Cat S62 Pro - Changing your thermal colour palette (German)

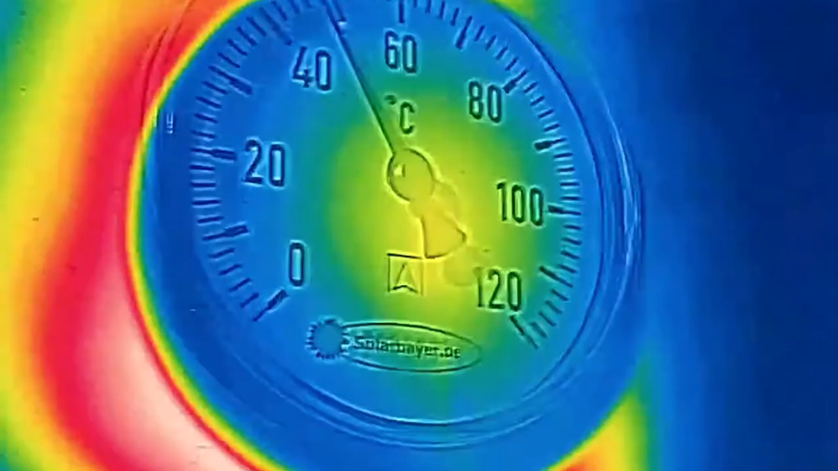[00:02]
Das CAD S62 Pro verfügt über eine Reihe von frei wählbaren Farbpaletten für Wärmebilder.
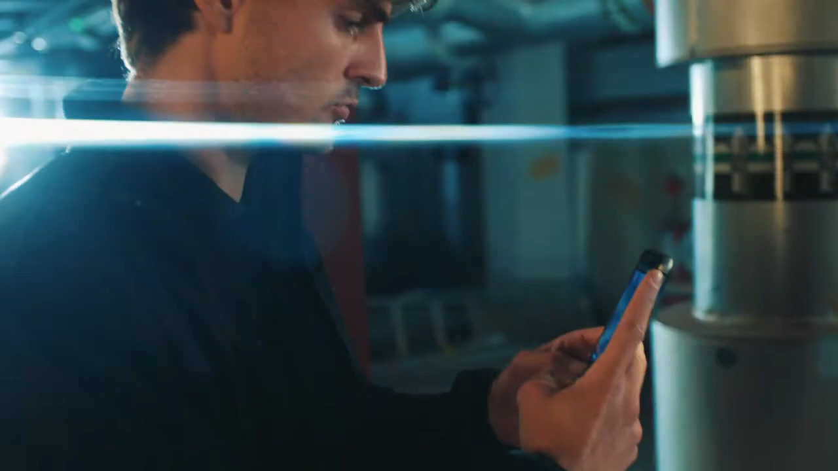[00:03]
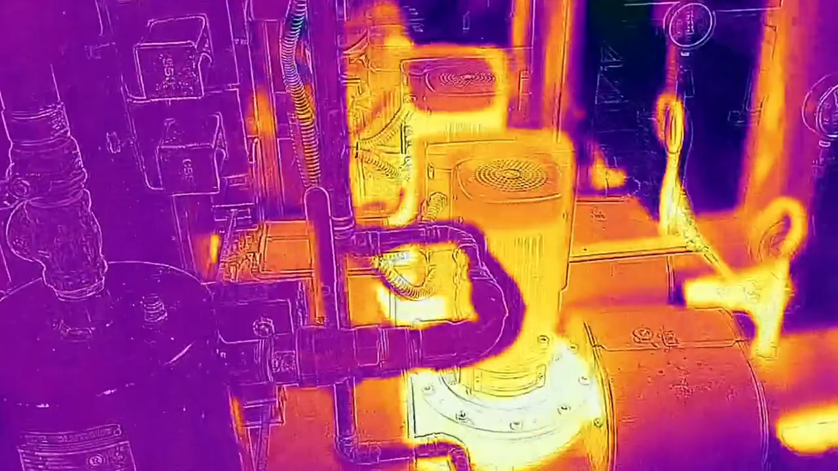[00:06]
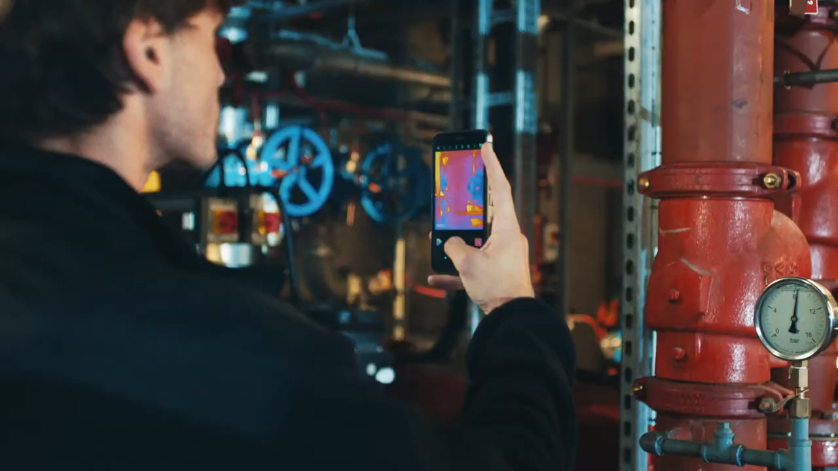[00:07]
Mit diesen Farbpaletten können Sie die Art und Weise ändern, in der Temperaturen in kontrastreichen Farben auf dem Bildschirm dargestellt werden.
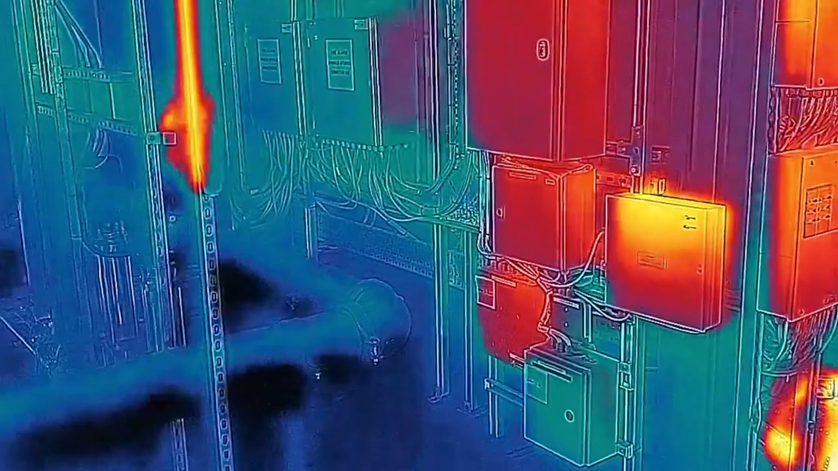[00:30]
Auch die Palette Hot Test bietet sich für viele Einsatzmöglichkeiten an.
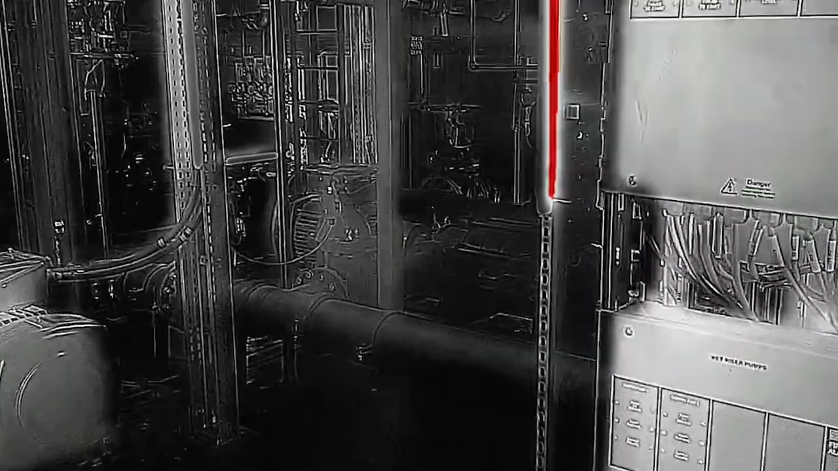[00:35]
Sie können die Farbpalette je nach Situation ändern. Wenn Sie nur den heißesten Punkt anzeigen möchten, wählen Sie Hot Test.
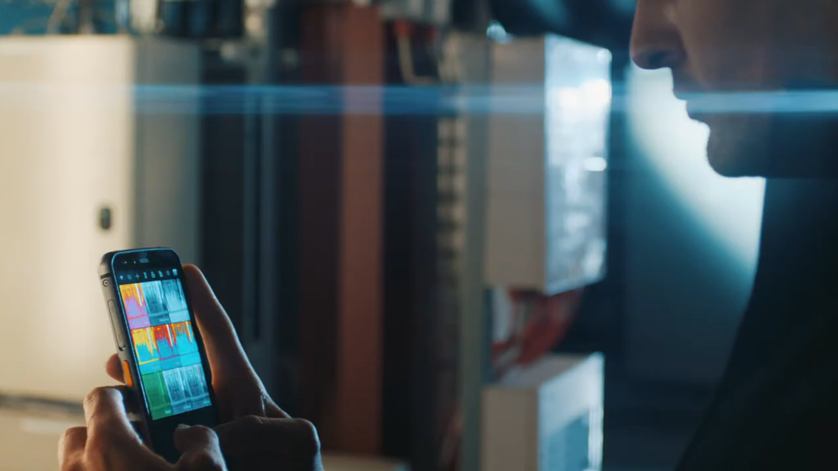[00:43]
Oder wenn Sie in der Dunkelheit mit einer geringen Blendung sehen möchten, wählen Sie Night.
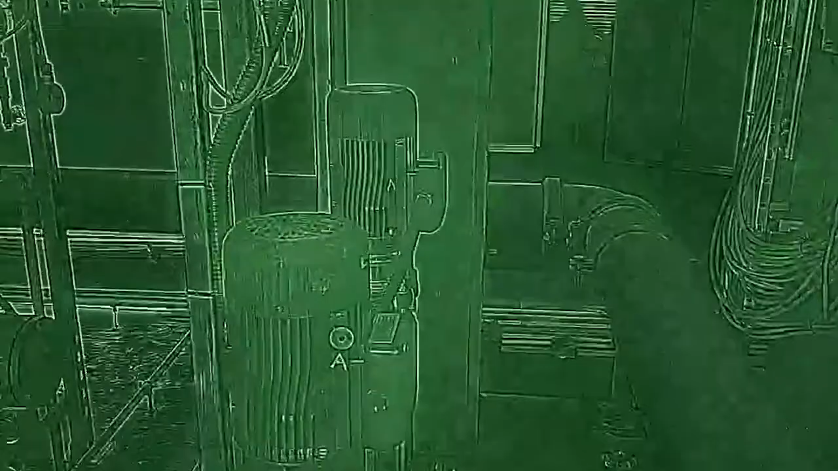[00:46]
Die ausgewählte Palette wirkt sich direkt auf alle Ihre Bilder aus, einschließlich denen mit Alpha Blending oder MSX.
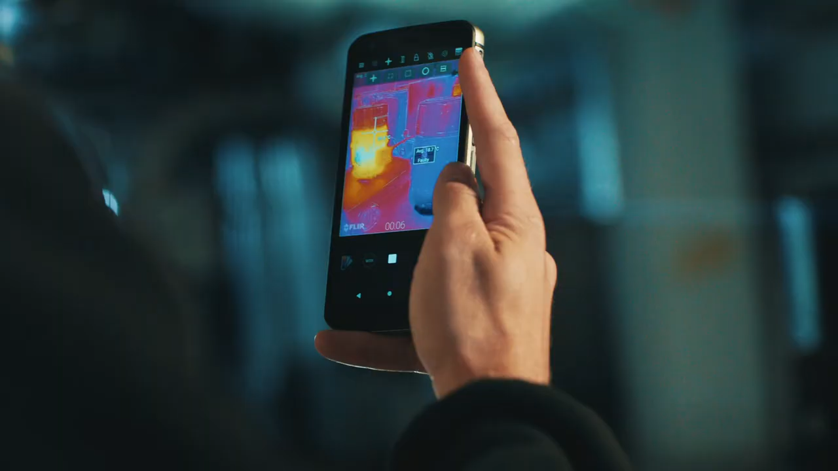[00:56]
Nehmen Sie Temperaturmessungen zwischen minus 20 Grad bis 120
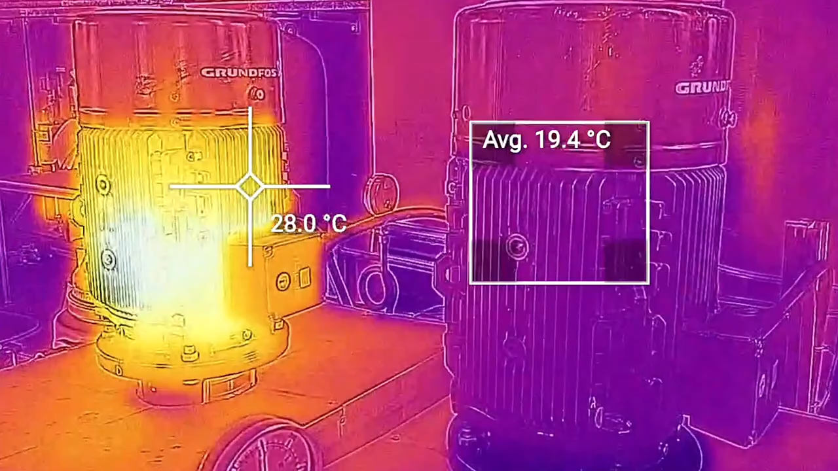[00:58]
On screen: spot 28.0°C
Grad live vor oder bis zu 400 Grad im Hochtemperaturmodus.
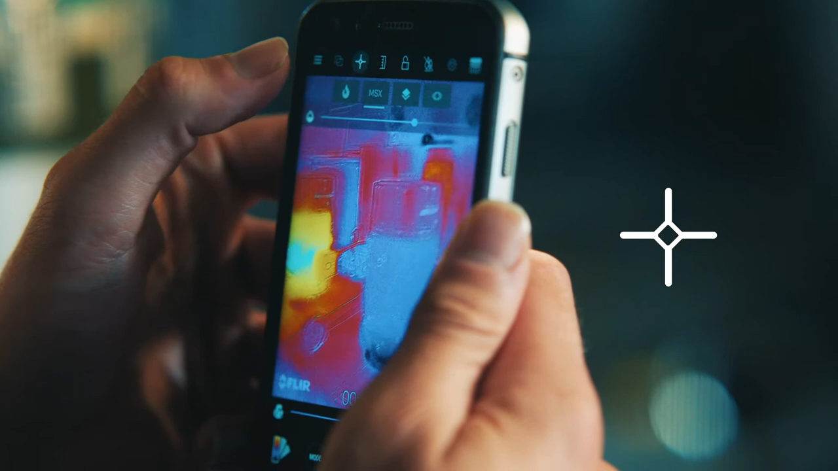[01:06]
Wählen Sie das Spotmeter-Symbol, um die Messwerkzeuge anzuzeigen.
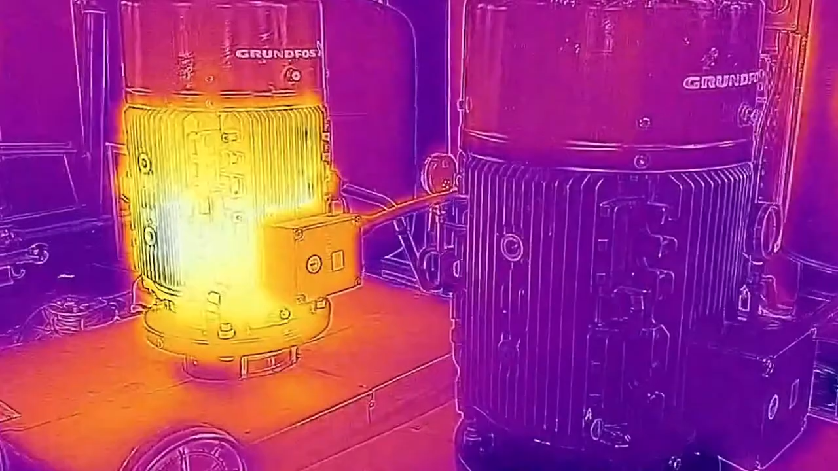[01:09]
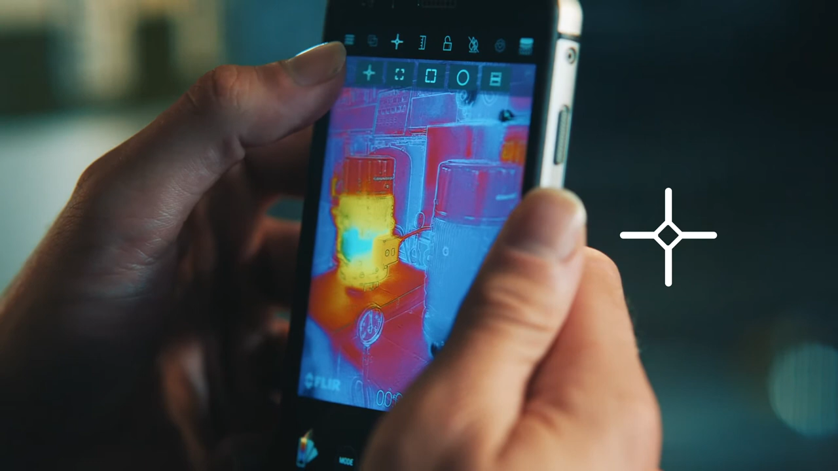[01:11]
Wählen Sie das Symbol erneut, um einen Spotmeter hinzuzufügen, das die Oberflächentemperatur dieses Punktes anzeigt. Sie können auf das Spotmeter tippen und an einen beliebigen anderen Punkt ziehen.
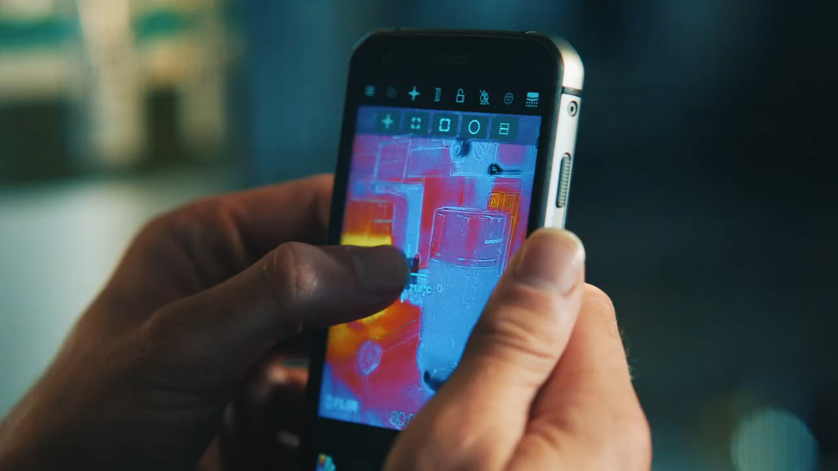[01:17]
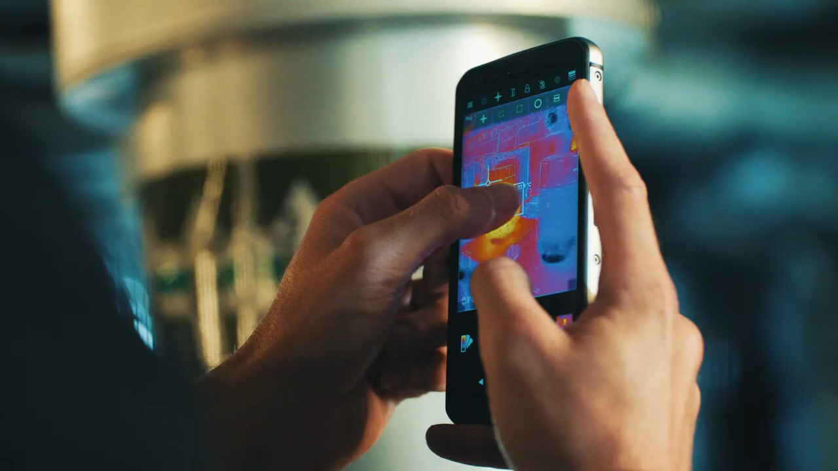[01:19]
Und Sie können weitere Spotmeter hinzufügen.
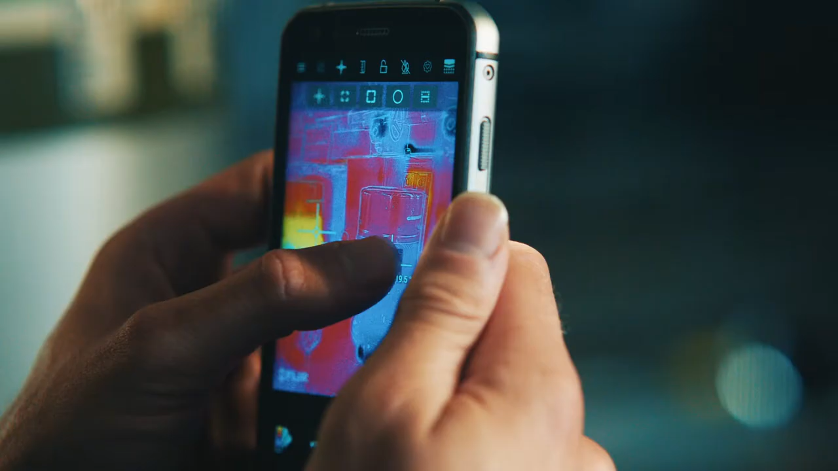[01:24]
Zum Entfernen von Spotmetern tippen oder halten Sie, bis ein Menü angezeigt wird, indem Sie ein oder alle Spotmeter löschen können.